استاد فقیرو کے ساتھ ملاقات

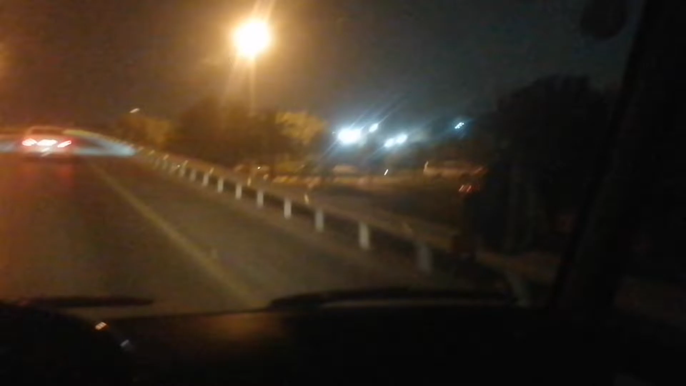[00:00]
بسم اللہ الرحمن الرحیم السلام علیکم میں ہوں راشد آباد اور آپ دیکھ رہے ہیں یوٹیوب چینل سعودی ٹریول میں دراشت ہے اور آج ہم آئے ہوئے ہیں دمام سٹی
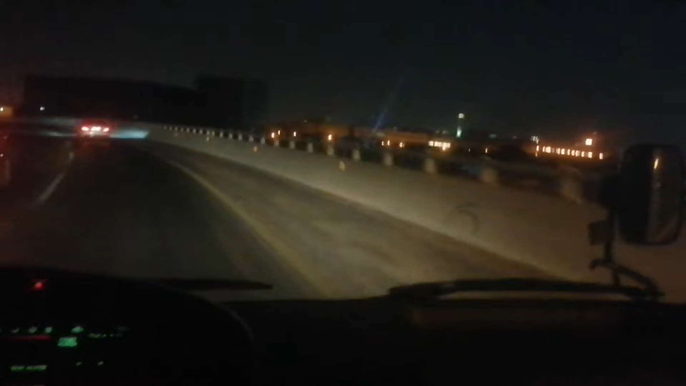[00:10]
میں ہوپر تو ہمارے ساتھ ہمارے پیارے بھائی خان صاحب ساتھ ہیں آج میری گاڑی نہیں اتری تو ان کے ساتھ ان کے روم پر جا رہا ہوں تو خان صاحب سے پوچھتے ہیں کہ کونسا یہ آریا ہے جو زیادہ خوبصورت ہو دمام کا تو خان صاحب نے بتایا کہ یہ خوبہ روڈ بہت دبردست خوبصورت آریا ہے یہاں بڑے بڑے مولز ہیں مارکیٹس بغیرہ ہیں تو خان صاحب یہ گلوبل کمپنی میں کام کرتے ہیں
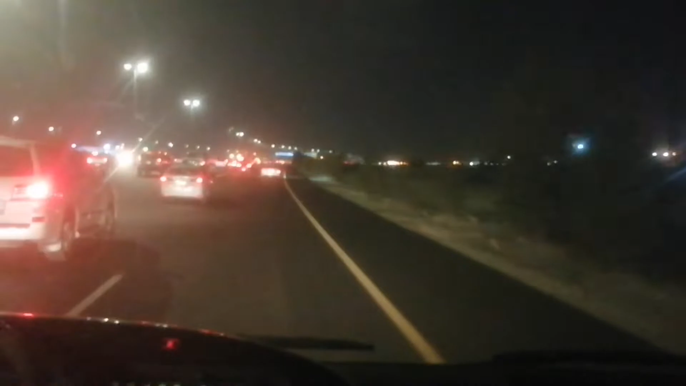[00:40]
خان صاحب کیسے ہیں خیریت ہے یہ ابھی گاڑی چلا رہے ہیں تو مصروف ہیں کیونکہ رش ہے ابھی سب سعودیوں کا نکلنے کا ٹائم ہے باہر رات کے ابھی ساتھ بج رہے ہیں تو الحمدللہ بہت خوبصورت دے رہی ہے یہ دمام کا الخبر یہ کونسا روڈ ہے بھائی جان یہ الخبر روڈ ہے نہیں کونسے
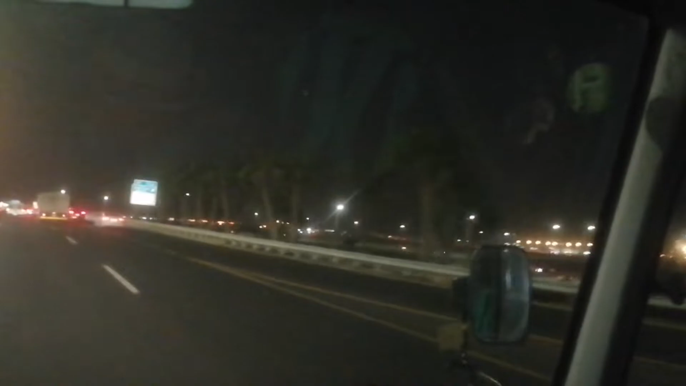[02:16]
ہے نا المدینہ ریاضیہ جامعہ آل امام عبد الرحمن بن فیصل یہ یہاں پر جو ہے نا اسٹیڈیا میں ان کا ریاض کرتے ہیں مردش وغیرہ کرتے ہیں یہ آپ دیکھ رہے ہوں گے بہت زیادہ رش ہے چھوٹی گاڑیوں کا دوست جتنا بھی یہ دیکھ رہے ہیں میرا یوٹیوب چینل لازمی آپ تشریف لے ہیں تمام الکبر میں بہت
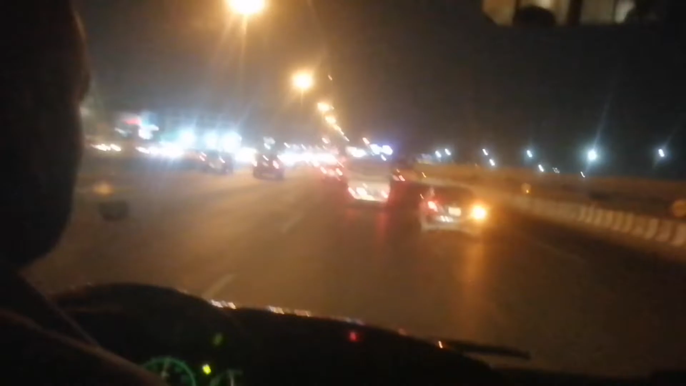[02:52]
خوبصورت ایریا ہے یہ یہاں پارس وغیرہ کورنیش بیچ اور خان صاحب آپ کو ملیں گے آپ کو وزیٹ کروائیں گے پورے تکبہ شہر کا دیکھو بہرین ہاں بہت خوبصورت یہ سیدھا خوبصورت کی طرف خوبصورت کی طرف
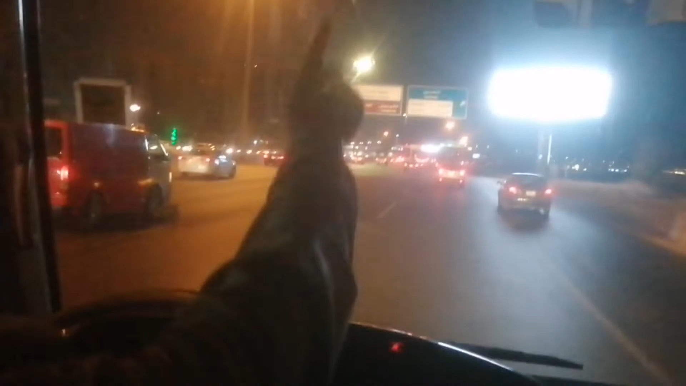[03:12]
سمندر کا کنارہ ہے اور یہ رائٹ سائٹ پہ تکبہ بہرین ہم نے اب عزیزیا تکبہ والے روڈ پہ جانا ہے واہ خان صاحب واہ خان صاحب کوئی درد کوئی اپنے دل میں ہو کوئی چھپا ہو کوئی گانا وغیرہ کو سنا دیں
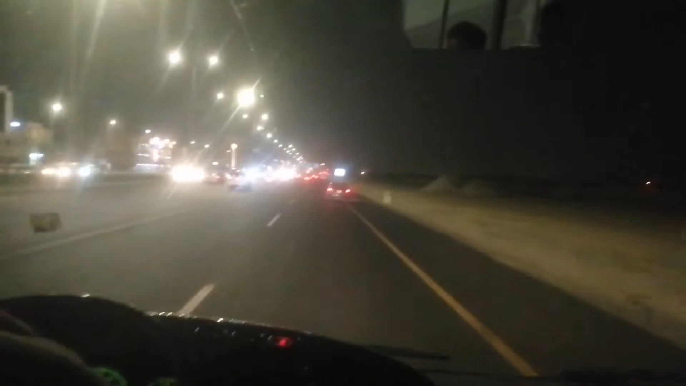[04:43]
یہ سامنے لکھا ہوا ہے تکبہ تکبہ رائٹ سائیڈ ہم نے تکبہ میں جانا ہے سیدھا پہرین سیدھا پہرین اور عزیزیا کی طرف راستہ جا رہا ہے خان صاحب کو اور مجھے دعوں میں یاد رکھنا یہ چھوٹا سا کلپ بنایا ہے